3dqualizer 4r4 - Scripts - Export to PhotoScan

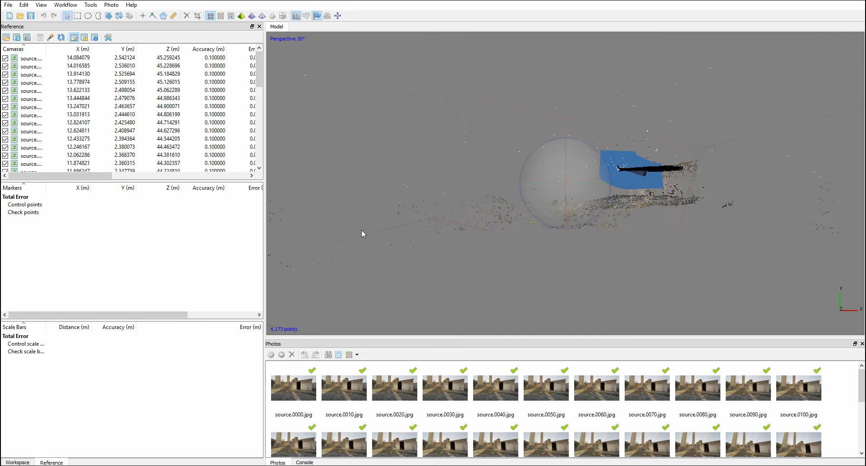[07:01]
Okay guys so this is the what we ended after all the calculation we can see what we have. We have so all cameras with accuracy 01 for each position translation and we have the position the rotation and the accuracy that we set 2 degrees.
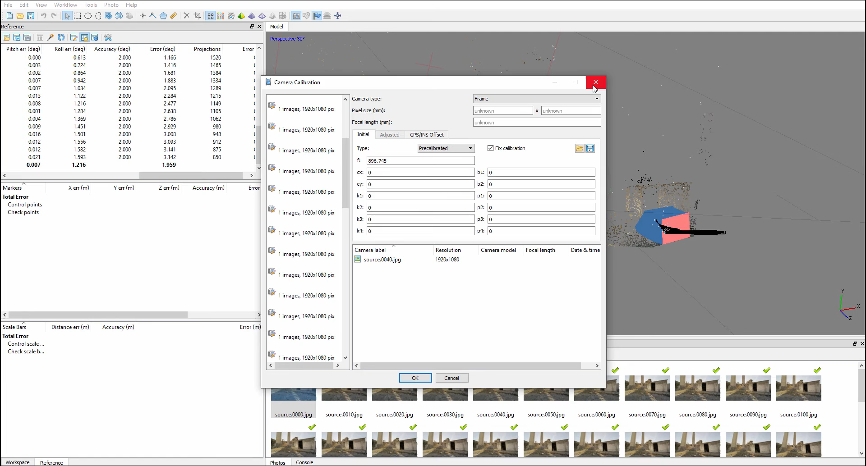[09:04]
conversion from 3d equalizer millimeter millimeter to frame in pixels for each of them. So we have done this we also set precalibrate and fixed calibration so that photoscan don't won't change this and now we have so our photos the reference cameras and aligned photos
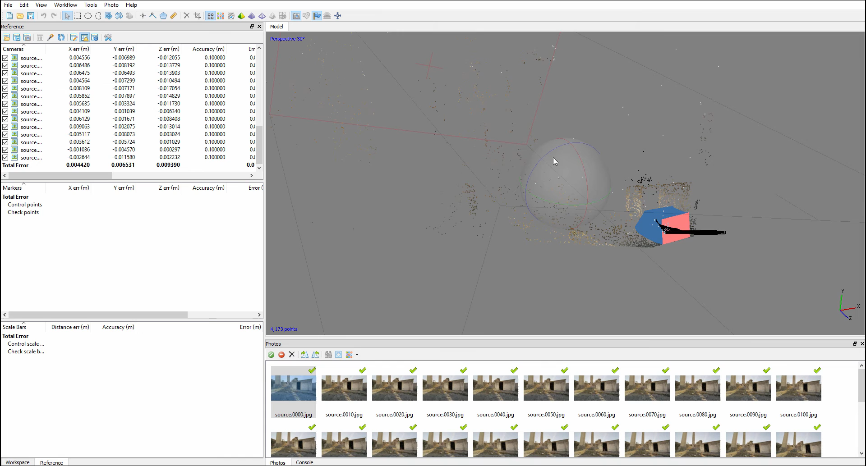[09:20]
and so at the end of the alignment we had this we have the point cloud the the tool automatically also with the dense cloud we can see the dense cloud here clicking this button
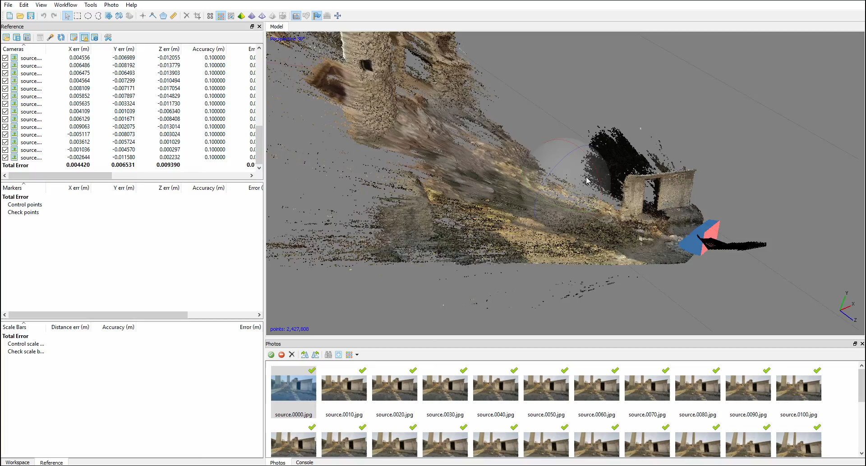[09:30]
and this is the dense cloud of our record structure is is good and in this project I also removed some points because there were some
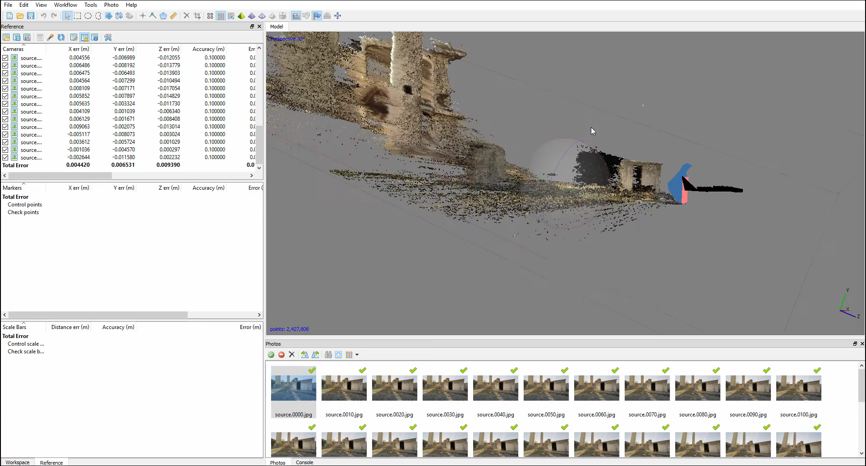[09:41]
white points in the sky that we didn't need so but this is
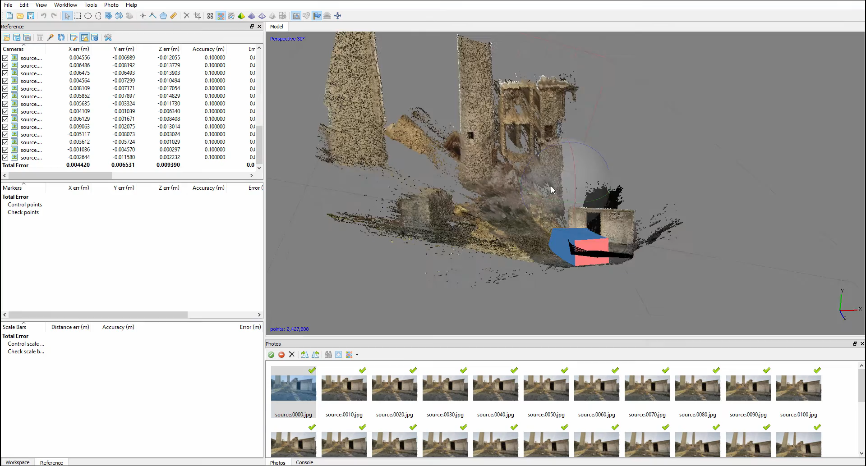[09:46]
the end so we can also look through here and we created
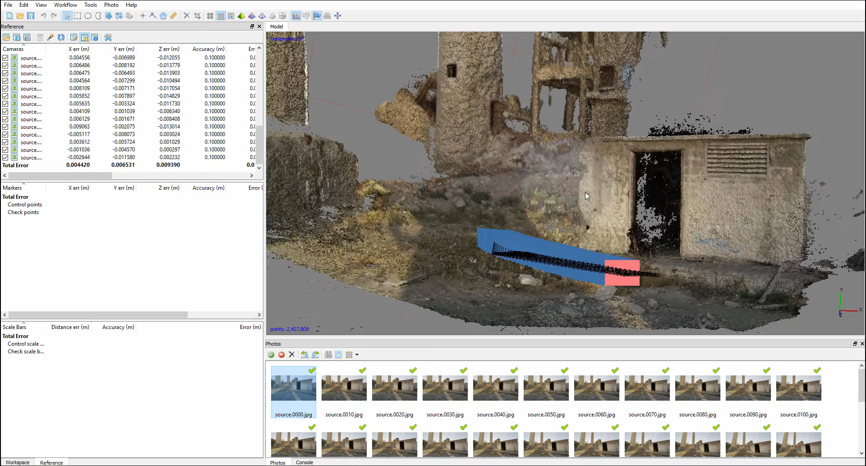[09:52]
a nice dense point cloud from here you can export your point cloud using export point in PLI or
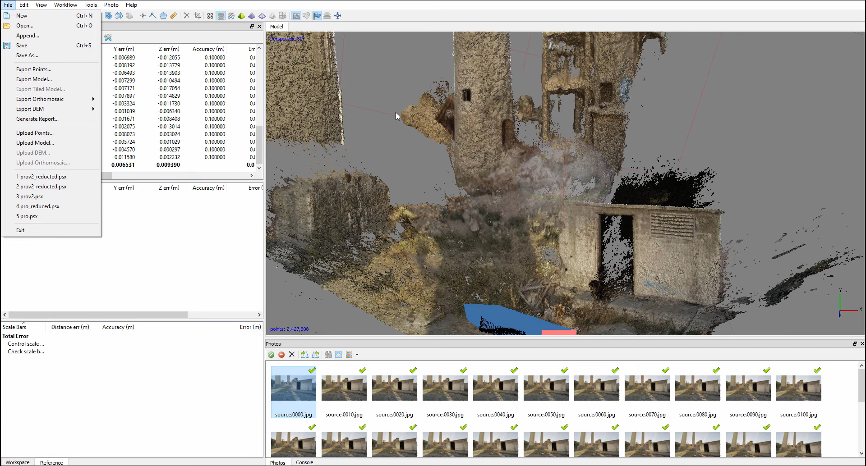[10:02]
XYZ or other formats and you can also build the dense mesh here You can also create the dense mesh and export the mesh in
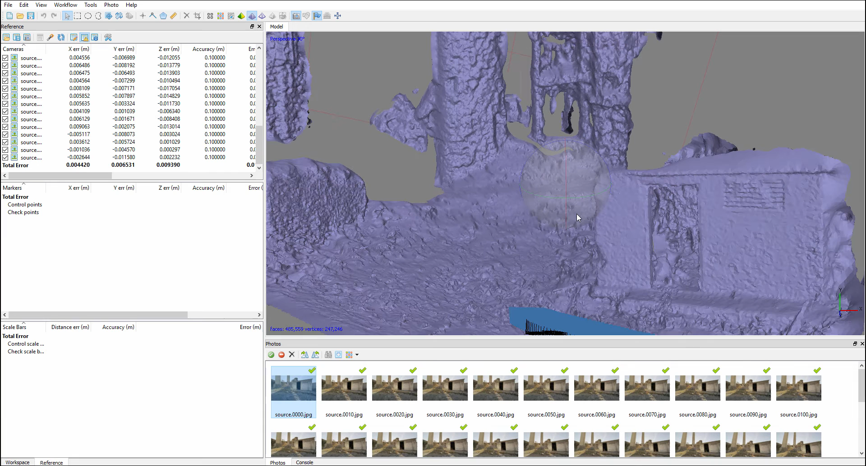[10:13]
your preferred software in this way you can have after your 3d camera alignment process also a point cloud and the mesh that can help you during the reconstruction of the scene you can use also part of the mesh without reconstruction for example on the terrain because it could be useful for for shadow for catching shadows or for collision or also only for hints to place a new model